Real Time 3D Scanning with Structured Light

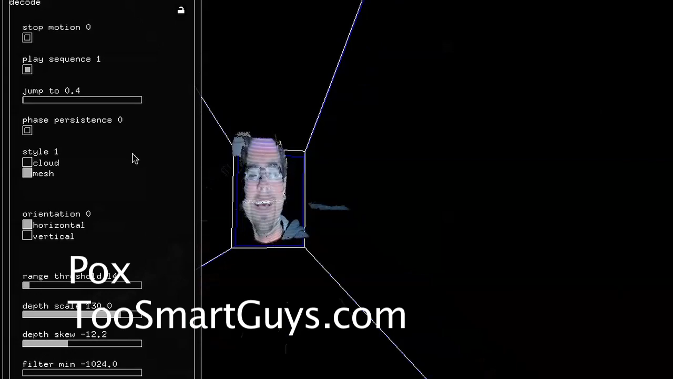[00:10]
So you're asking me what the heck is that? Well I'm gonna show you. Light structured capture.
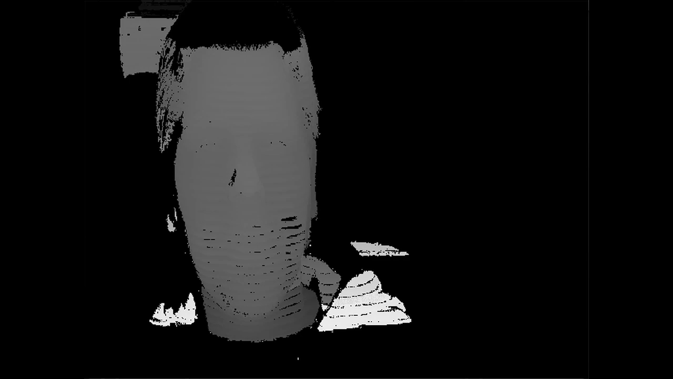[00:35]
or the patterns are bent around your face or any object.
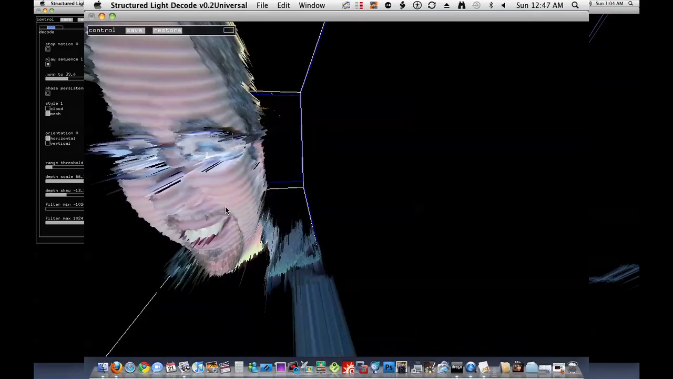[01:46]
It probably looks a lot better without my glasses. Anyways, I can only capture about a hundred seconds.